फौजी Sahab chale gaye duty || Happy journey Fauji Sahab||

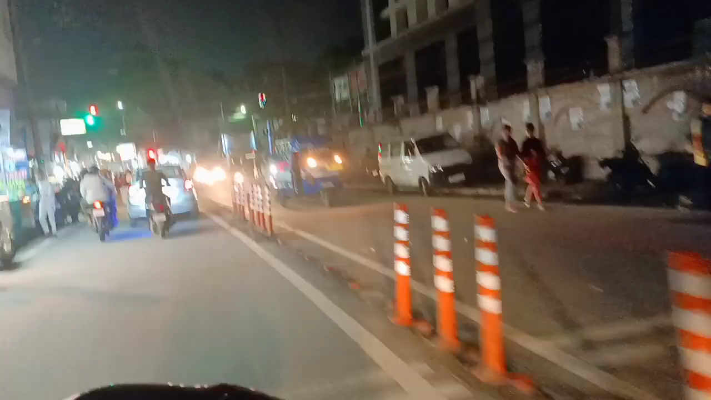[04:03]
हम पहुंच चुके हैं तैसिल चॉक हम लोग जा रहें परिटन मार्केट फोड़ा बहुत सावान खरीदना है वहां पर तो अभी